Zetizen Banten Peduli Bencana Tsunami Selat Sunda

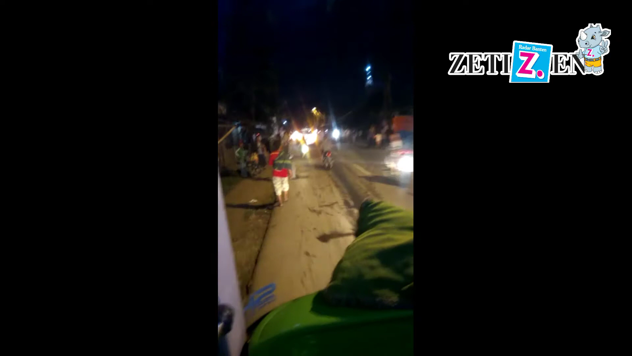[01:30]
Pelabuhan, lihat lu pelabuhan. Pelabuhan Arman Negelang. Pelabuhan yang Panegang tuh. Iya, itu dataran tinggi. Stasiun apa? Ini kan orang kumpul berlari ke sini semua. Terminal Labuan. Iya, ya, tahu. Yang arah ke Labuan. Iya, ya. Iya, pelan. Ya. Enggak. Sini jadi baru keluar dong bentar sini aja.